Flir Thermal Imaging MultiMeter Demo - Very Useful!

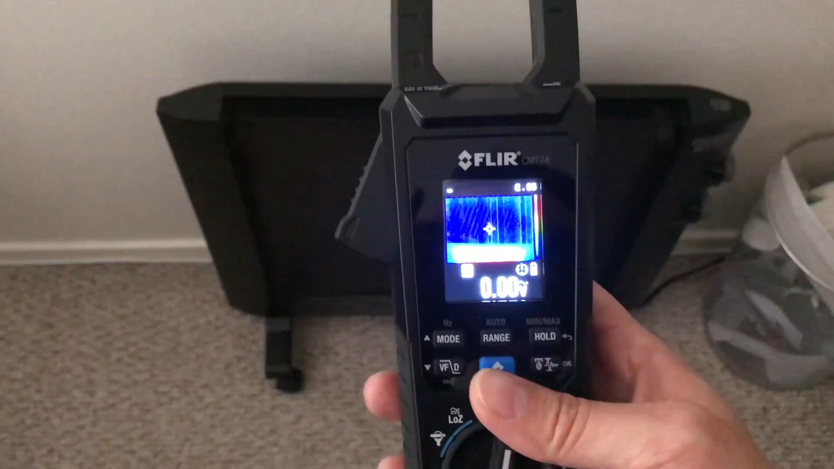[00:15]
And you can see, if I point it to the heater, you can see the heater is showing hot.
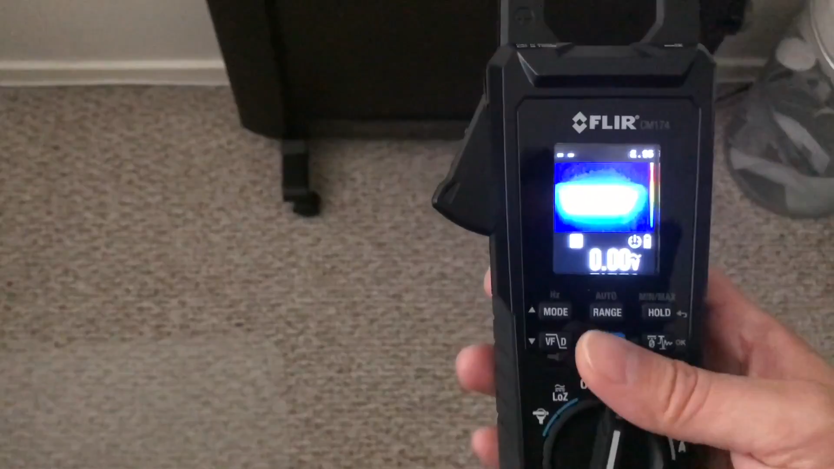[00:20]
I've got the heater on here, it's like a panel heater.
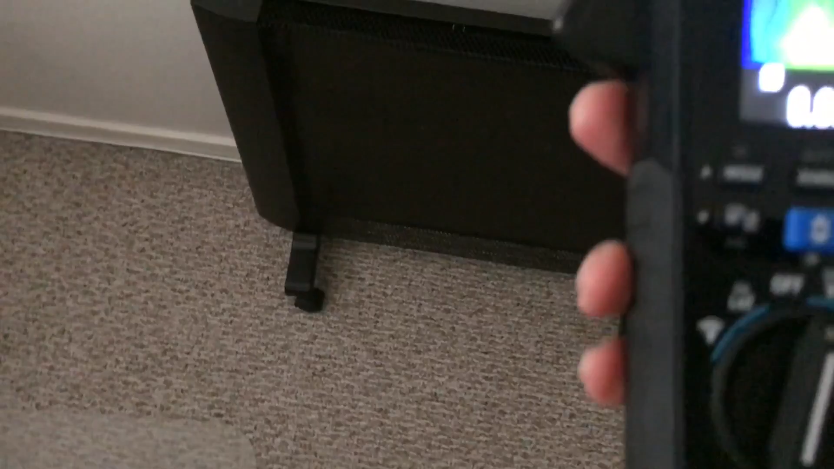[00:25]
So let's see here. Can you see it in the video? There we go.
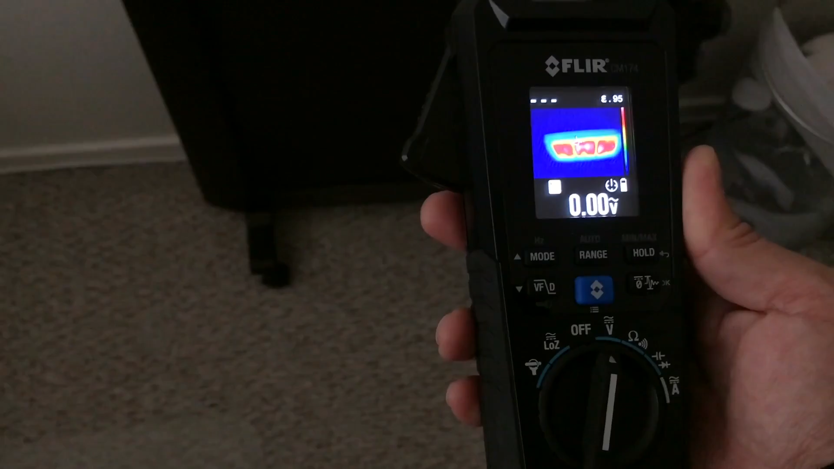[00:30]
You can see the screen there, see the red. So you can kind of see without touching a heater or like let's say you have a tube amplifier or something,
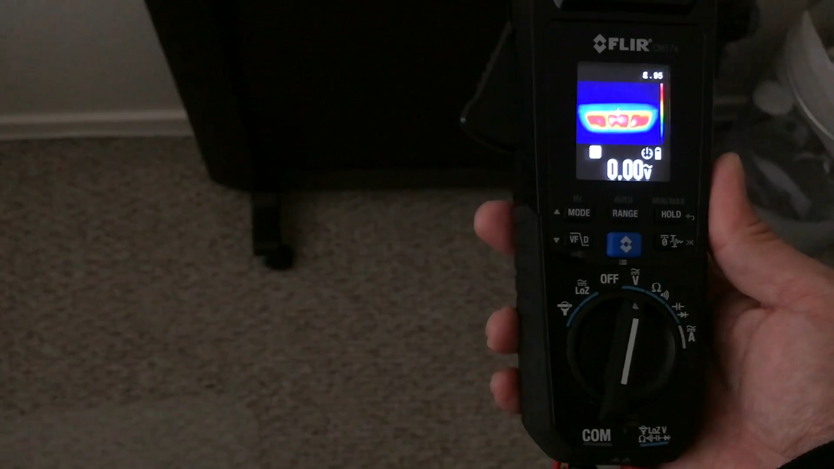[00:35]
you can kind of see if it's hot just by using thermal imaging.
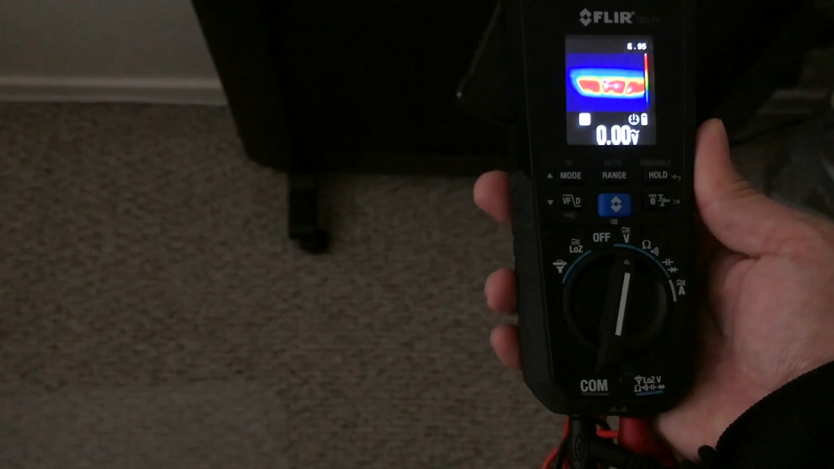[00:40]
See the red part means it's hot. If I go over here to my computer, you can kind of see here the screen of the iMac is showing that it's warm.
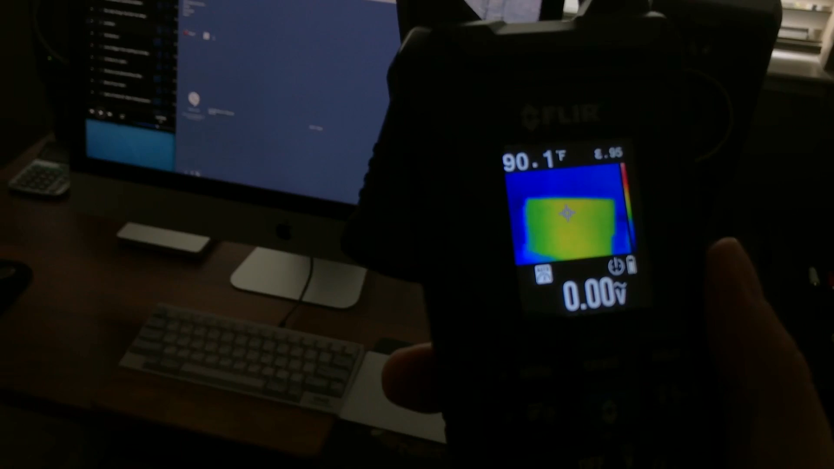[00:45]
On screen: spot 90.1°F
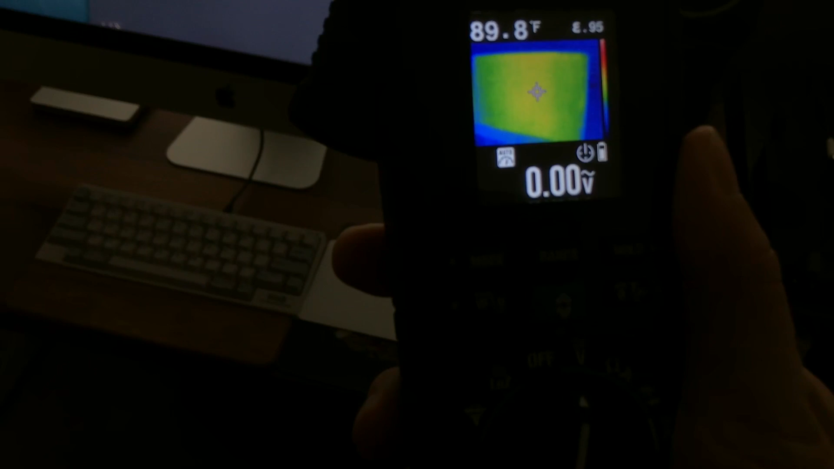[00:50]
On screen: spot 89.8°F
So the green is sort of in the middle of the range and that is warm whereas red is hot. And then of course, as you get colder, it gets more like blue.
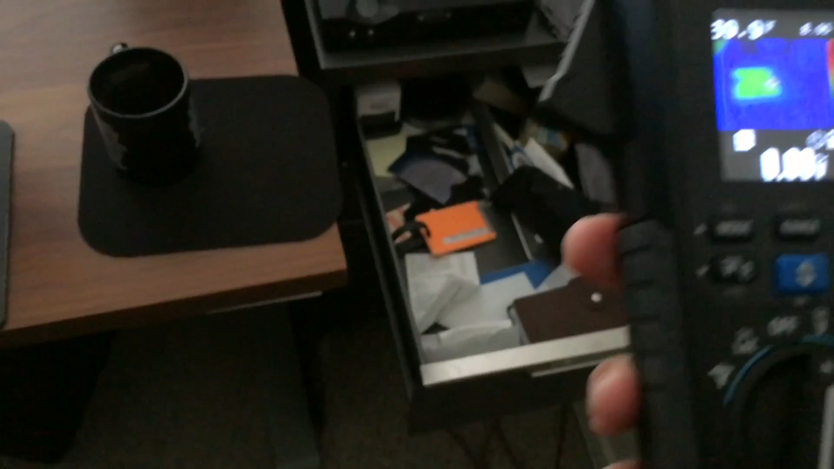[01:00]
So here's my Cord Hugo TT. You can see that's warm but not hot.
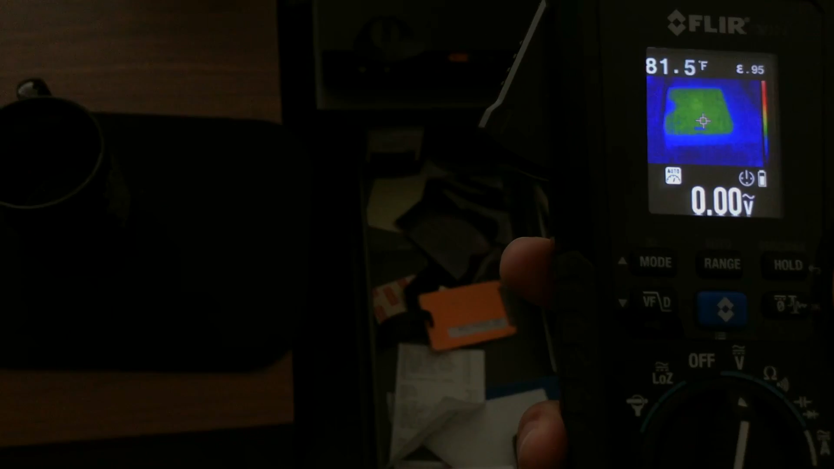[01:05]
On screen: spot 81.5°F
And the surrounding area around it is blue, which means it's cold. So it's kind of cool.